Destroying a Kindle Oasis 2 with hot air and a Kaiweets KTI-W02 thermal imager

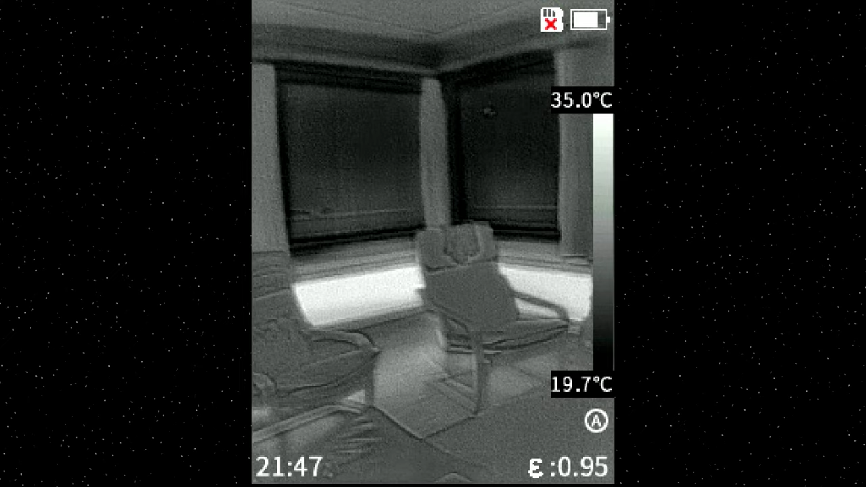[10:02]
On screen: scale top 35.0°C, scale bottom 19.7°C
And depending on what you're doing, it can really help figure out what it is you're looking at.
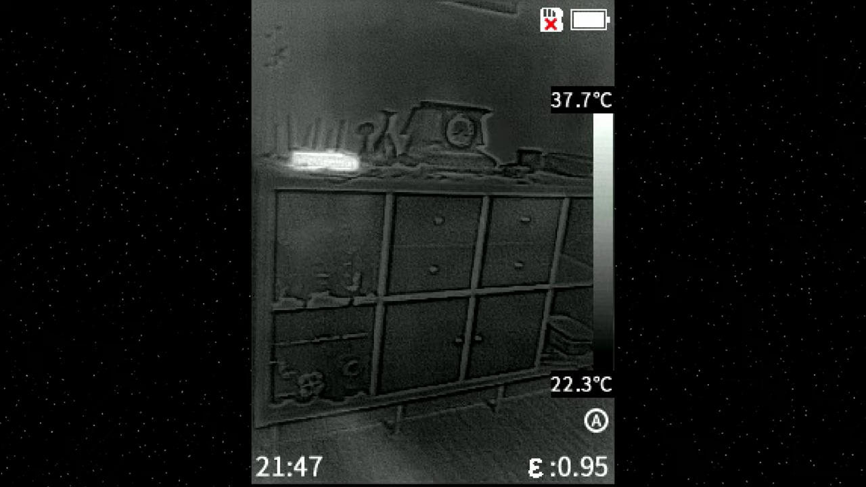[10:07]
On screen: scale top 37.7°C, scale bottom 22.3°C
I generally prefer plain infrared mode.
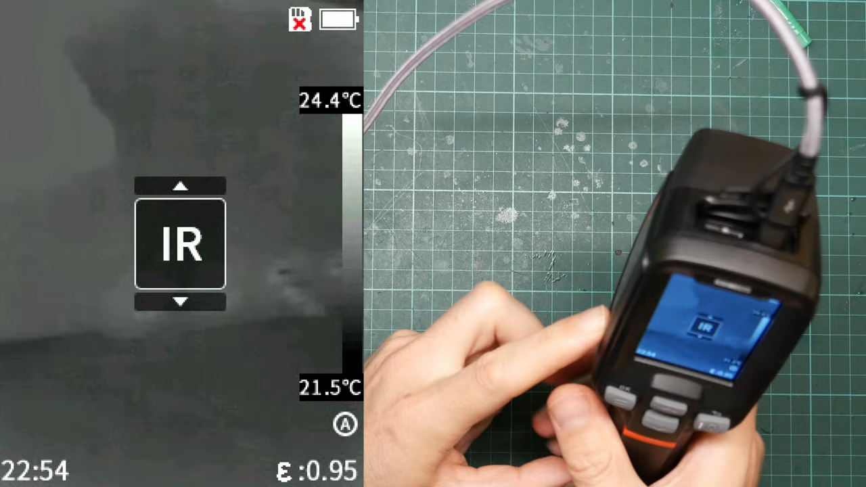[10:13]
On screen: scale top 24.4°C, scale bottom 21.5°C
This button also doubles as the menu button.
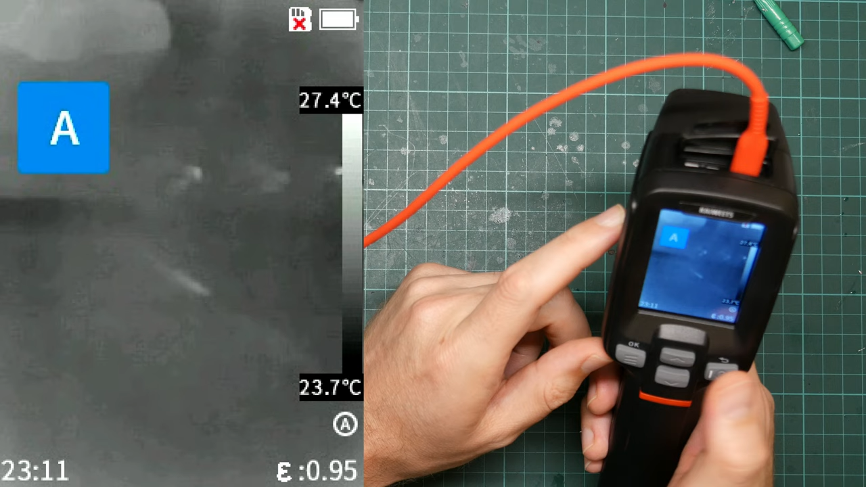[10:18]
On screen: scale top 27.4°C, scale bottom 23.7°C
So if I push this to get back to the main screen and menu, I said and menu.
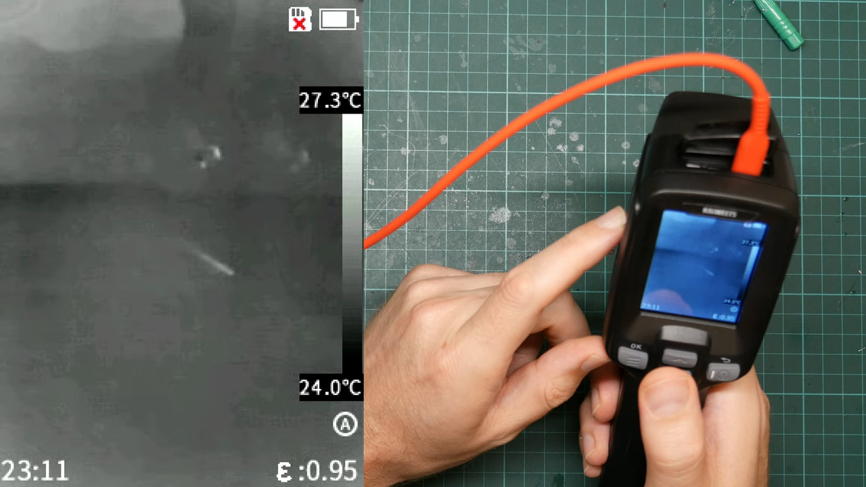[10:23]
On screen: scale top 27.3°C, scale bottom 24.0°C
There we go. This shows the things in the menu.
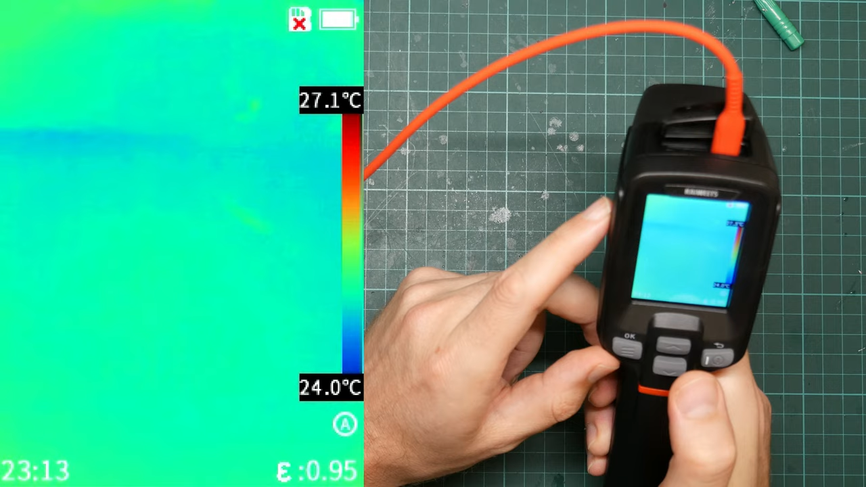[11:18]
On screen: scale top 27.1°C, scale bottom 24.0°C
This gives you a false color representation.
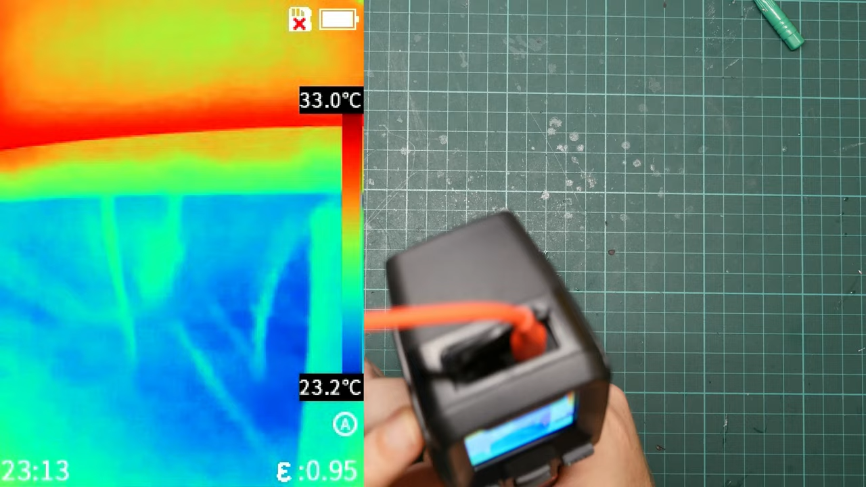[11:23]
On screen: scale top 33.0°C, scale bottom 23.2°C
Blue is cold, red is hot. Here's my hand. Bright red.
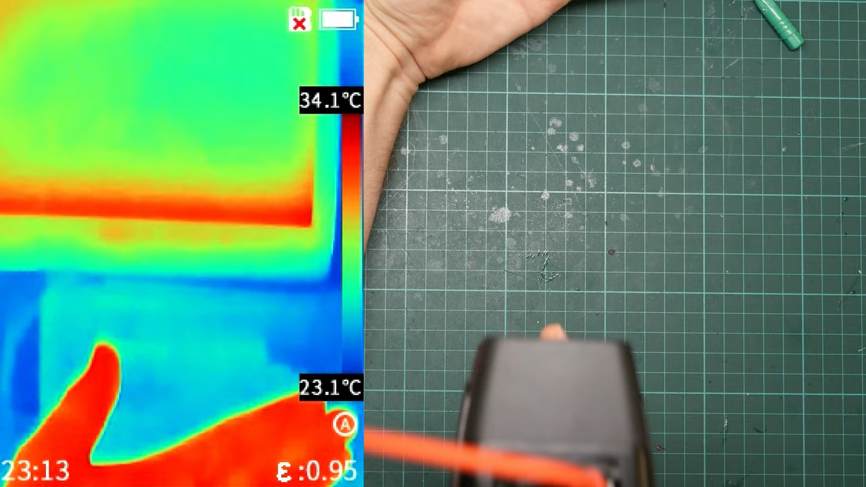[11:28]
On screen: scale top 34.1°C, scale bottom 23.1°C
This can be useful to show hot spots.
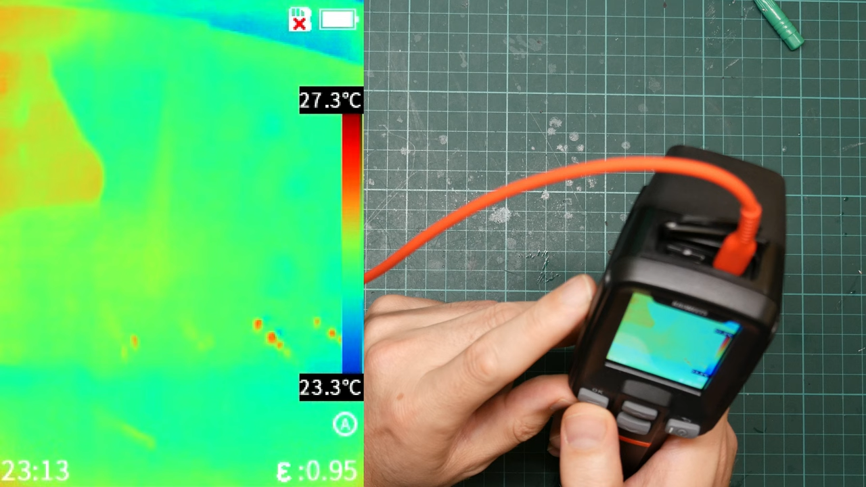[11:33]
On screen: scale top 27.3°C, scale bottom 23.3°C
You can see my arm in the screen is now a different color.
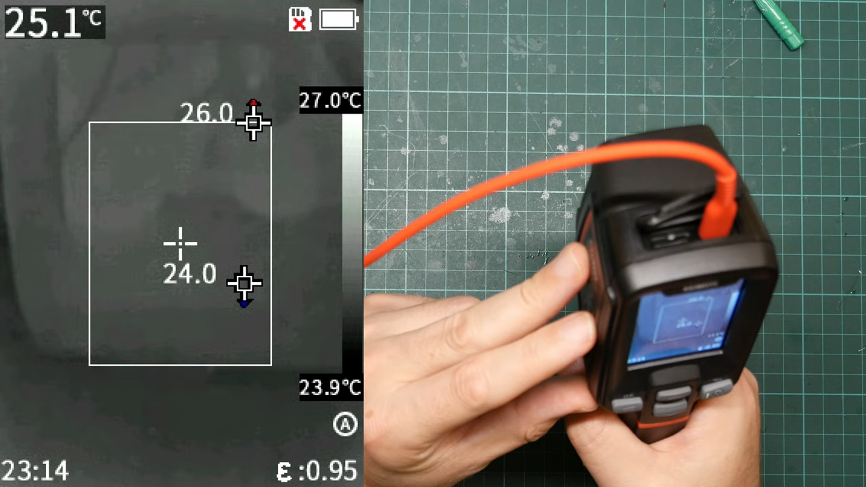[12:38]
On screen: scale top 27.0°C, scale bottom 23.9°C
That box in the middle, it now shows the hottest and coldest point in it.
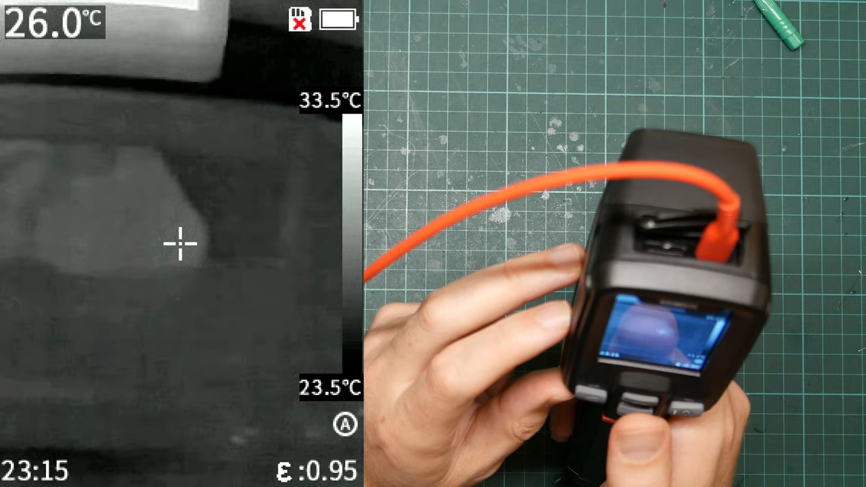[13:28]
On screen: spot 26.0°C, scale top 33.5°C, scale bottom 23.5°C
So that is second-hand infrared. It's not infrared being emitted by the oscilloscope itself.
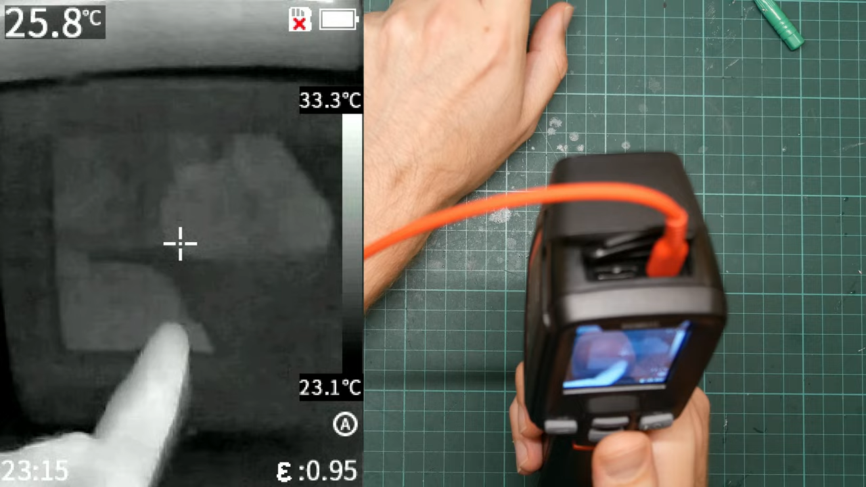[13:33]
On screen: spot 25.8°C, scale top 33.3°C, scale bottom 23.1°C
You can compensate for that by setting this. Distance is, again, the thing you're looking at.